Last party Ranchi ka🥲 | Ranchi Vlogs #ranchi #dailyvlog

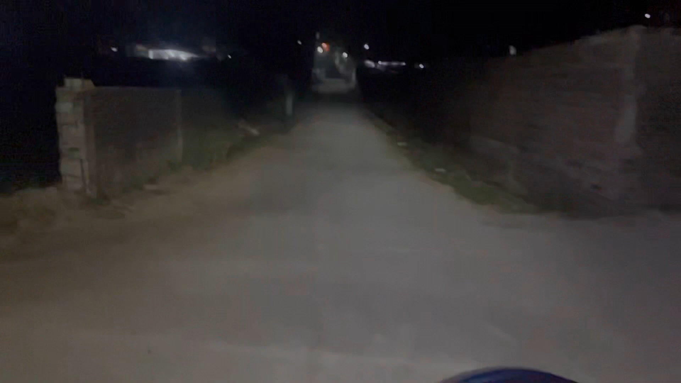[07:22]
हाँ पूरा सुनसान सड़ा कर तो देखो भाई रात का तीन बजह Пरू